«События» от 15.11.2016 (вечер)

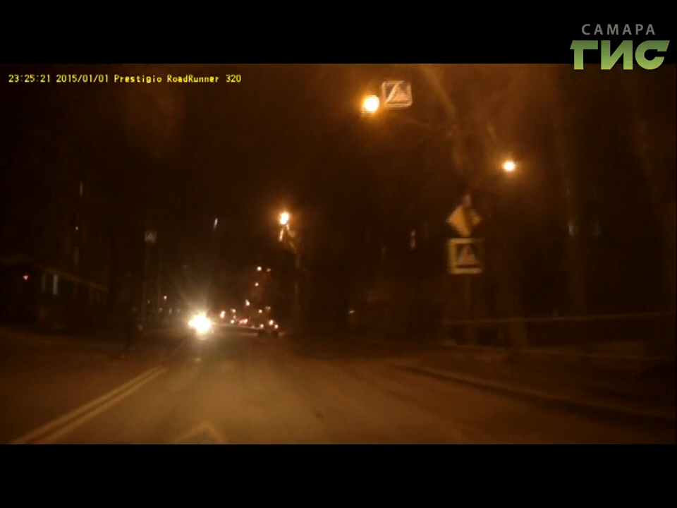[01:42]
девочку сбила машина и, даже не притормозив, уехала дальше. Благодаря этой видеозаписи полицейским удалось буквально в считанные часы задержать виновника аварии.